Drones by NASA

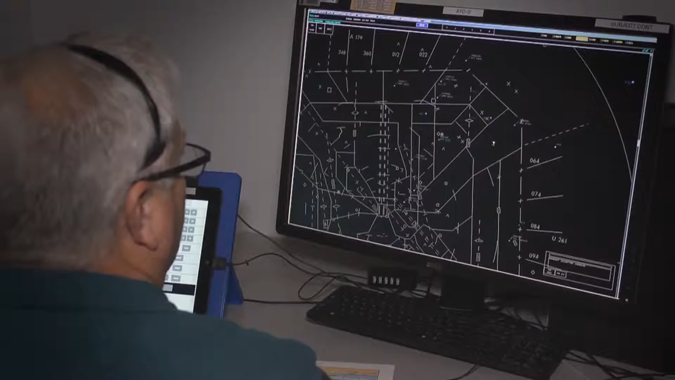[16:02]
air traffic controllers and researchers to work collaboratively in the confines of the air traffic operations lab, or ATOL.
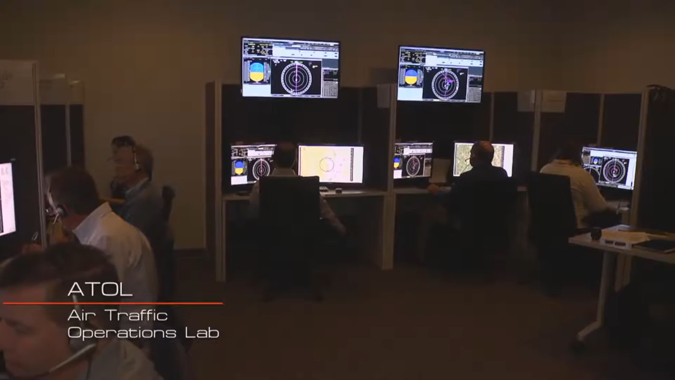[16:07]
This team is coming up with procedures for pilots from unmanned stations to
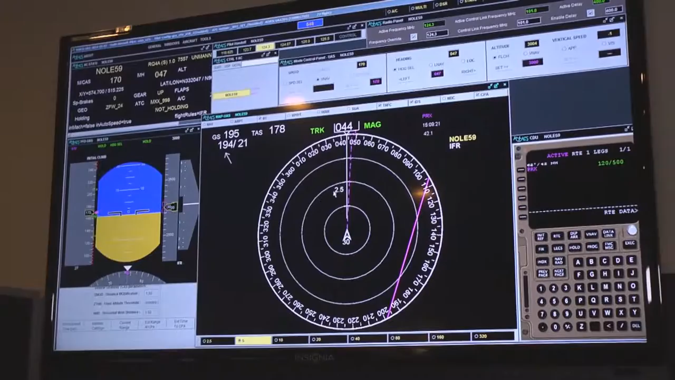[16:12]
communicate and interact in the most effective way with air traffic control and other piloted aircraft.
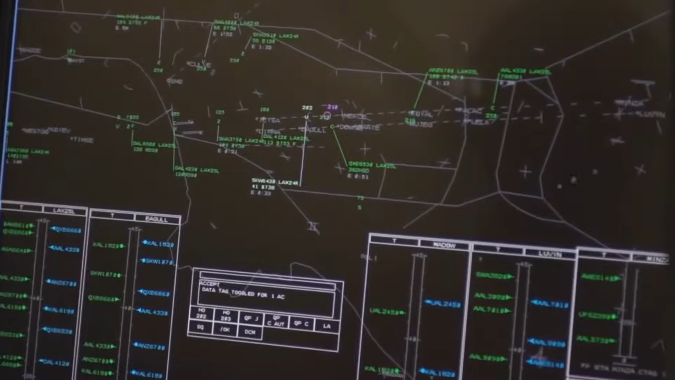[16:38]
My area is human systems integration, and so I work on the ground control station where the pilot or the operator sits to control the UAV.
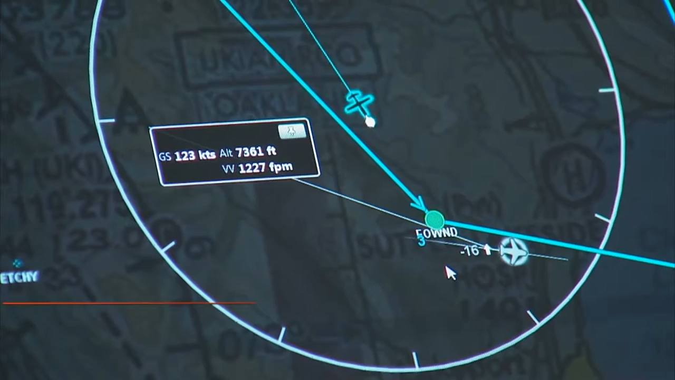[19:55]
IT&E stands for Integrated Test and Evaluation and that subproject
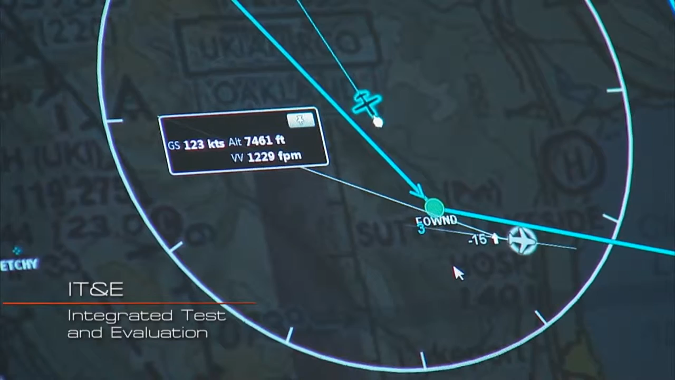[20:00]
deals with taking the research that a project is developing, all the software, the algorithms, the procedures and putting that into a relevant environment.
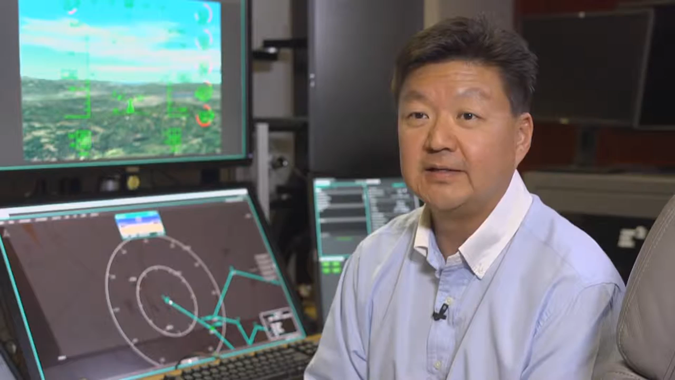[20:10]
The relevant environment entails simulations that